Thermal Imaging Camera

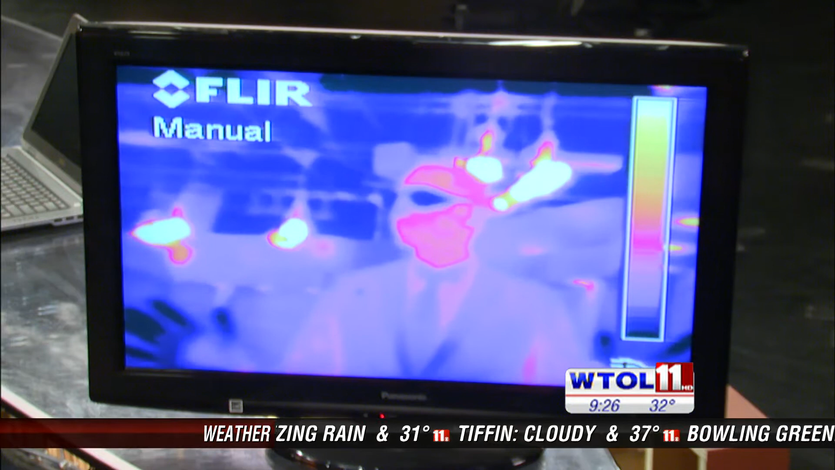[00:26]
So if we can take a look at your thermal energy right now you can see your face is pretty warm that's why there's that
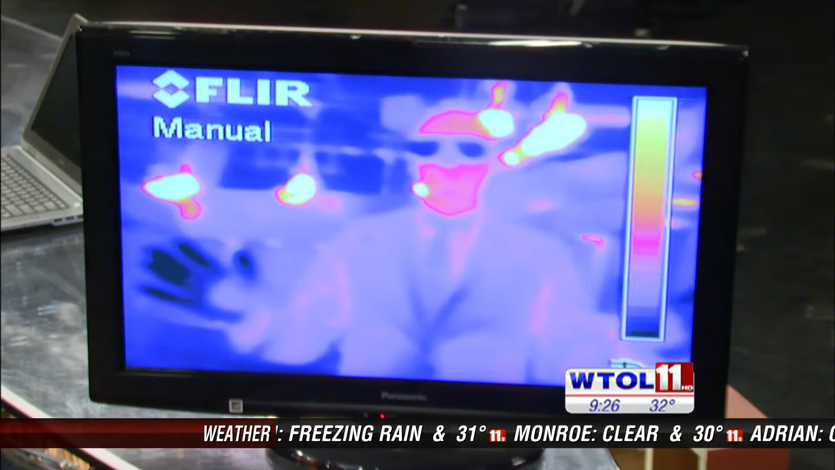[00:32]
orange color meanwhile the rest of your body is a little bit cooler. Do you like my shades too? I like your shades now based on those cooler colors we're seeing Chris it looks like your goggles are pretty cold. Are they really cold in your face? They don't feel all that they feel cooler but not extremely cold.
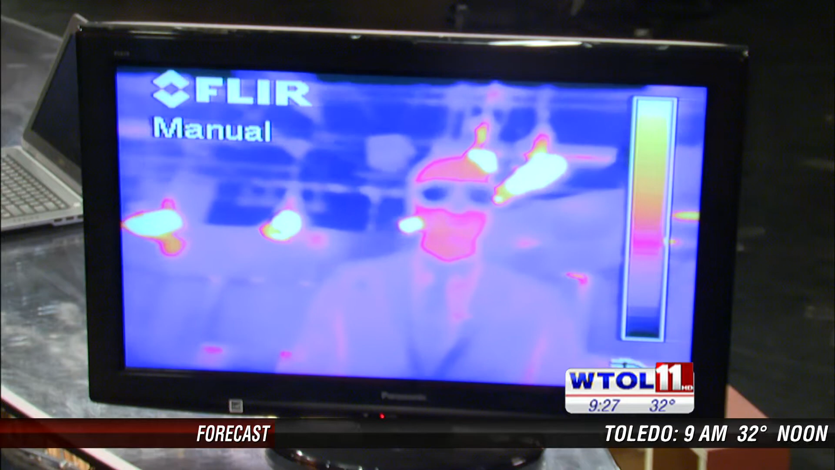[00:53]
No they're cooler but they're not extremely cold and the cool thing is no pun intended that a property of those plastic goggles are they're not going to allow that thermal energy from your face to transmit through to be picked up by our thermal cam.
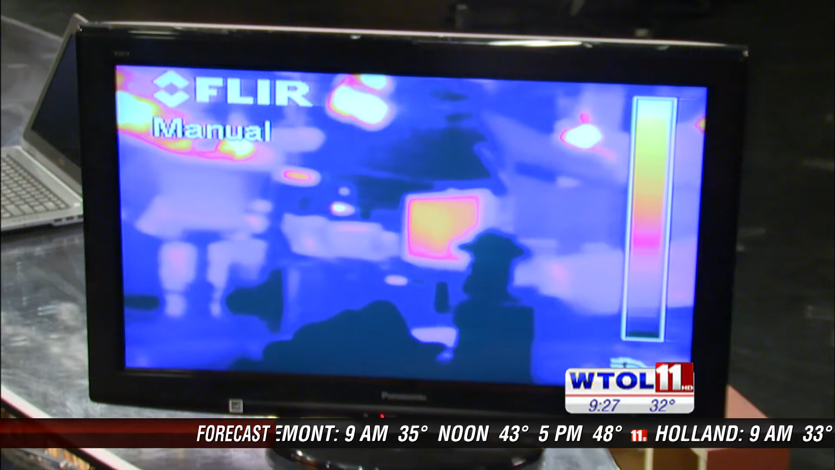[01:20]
you to warm up somewhere on that glass beaker. So if we can take a look at this through our thermal cam vision we can see it that's pretty warm that blow torch is pretty warm and you
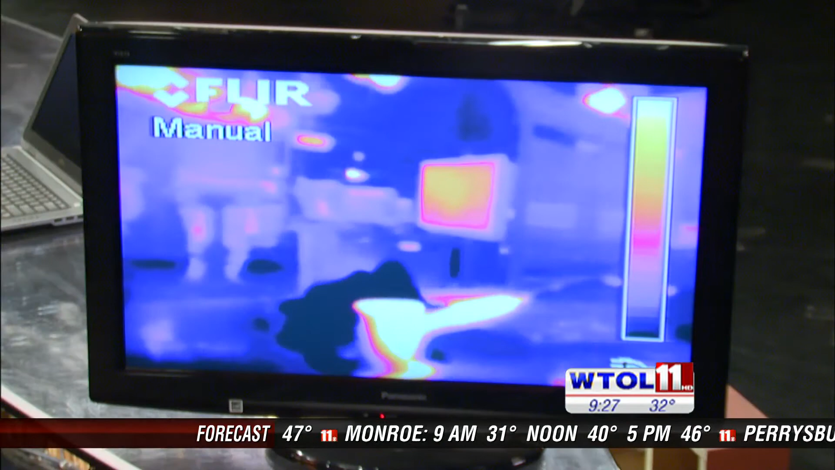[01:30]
can stop blow torching now let's take a look at our beaker if we look at our thermal cam what do we see? It's still hot where I was toasting it. It looks pretty hot right so go ahead and put the our fire torch
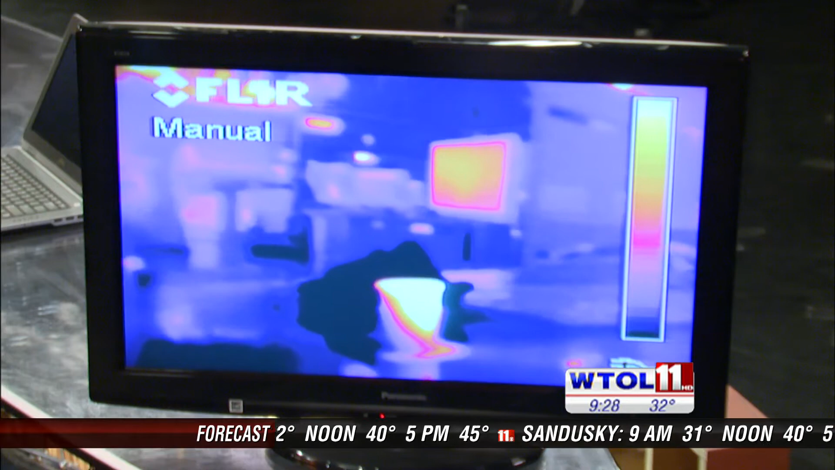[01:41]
down and go ahead and touch that I dare you to touch it Chris. Really? I know so it's not really hot right?
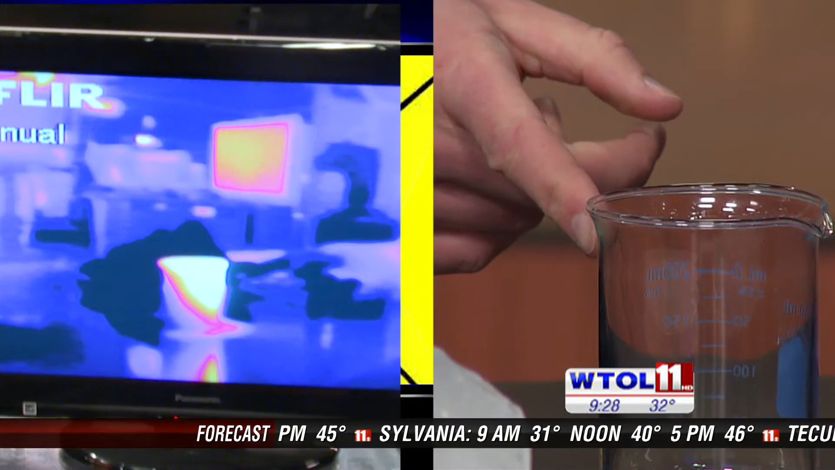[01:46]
It's not too bad. It's warm but it's touchable.
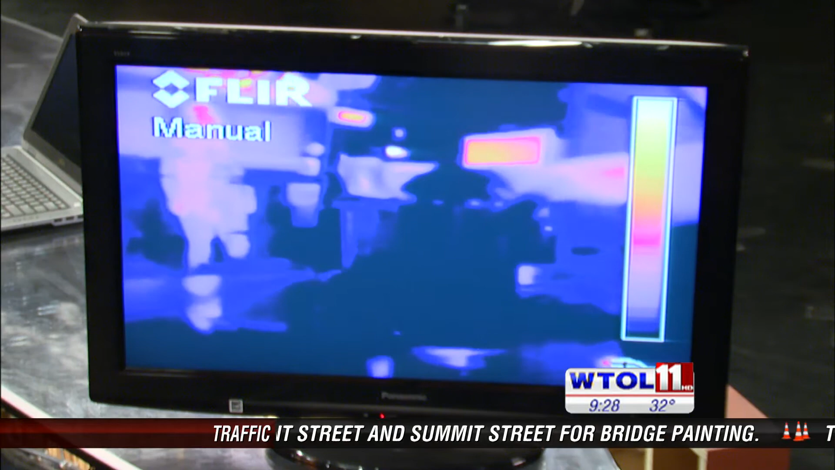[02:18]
Now everything radiates heat so our nice job so you see our little beaker is still reading that heat but our big beaker doesn't allow that heat to be transmitted through and that's just a property of the glass.
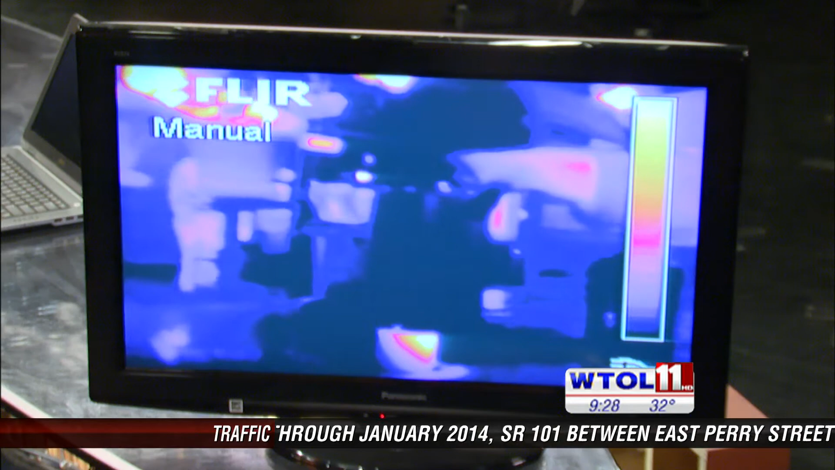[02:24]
Now to tie it back to real life this is why our energy efficient houses have two panes of glass in their windows.
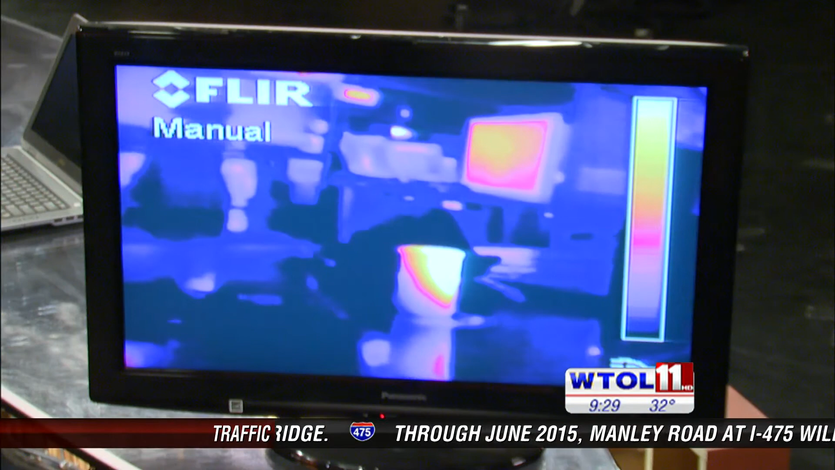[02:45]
I know that's cool so let's take our trash can over there you can see it our trash can liner and go
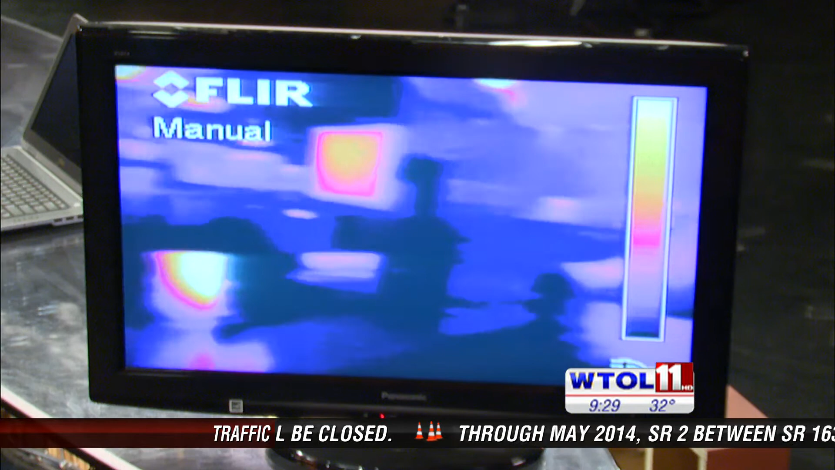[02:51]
ahead pick it up and go ahead and put it over like a smock not your face of course.